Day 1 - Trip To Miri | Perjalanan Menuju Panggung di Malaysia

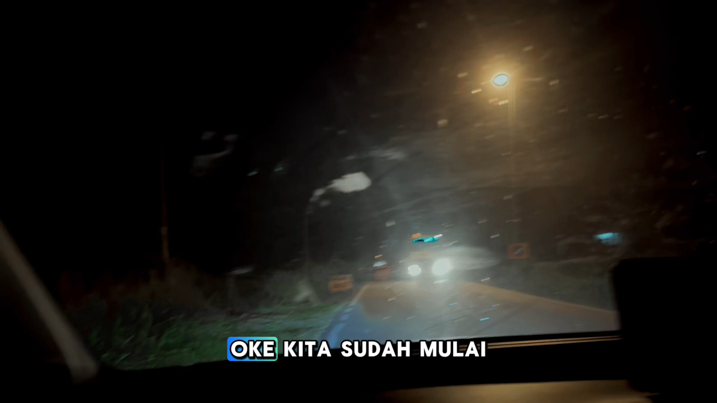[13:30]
Oke, kita sudah mulai masuk ke jalan ke arah Sibu. Sudah kecil jalannya ini. Kalau bagi kita nih masih besar ya jalannya, tapi mungkin jalan, bagi mereka udah jalan kecil nih.
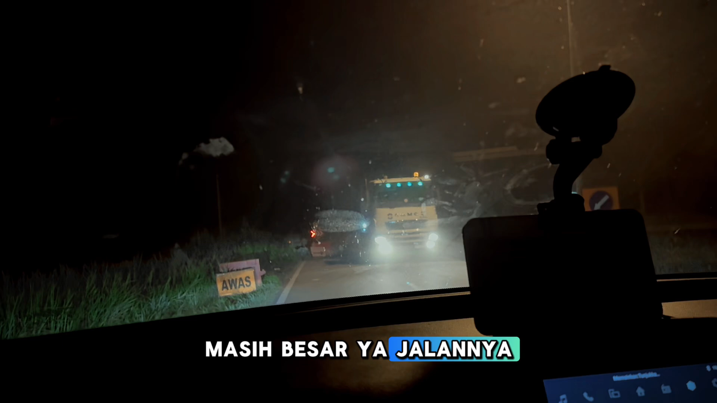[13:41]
Mana stabil lagi kan, jadi kan?
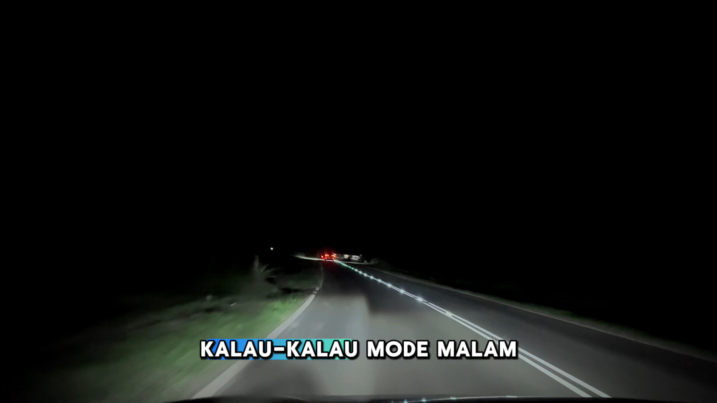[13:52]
Kalau mode malam sakit stabil kan? Langsung insinyur lah ke Devo. Itu jalan tengahnya tuh guys, lampu, bukan mata kucing, tapi mata anjing.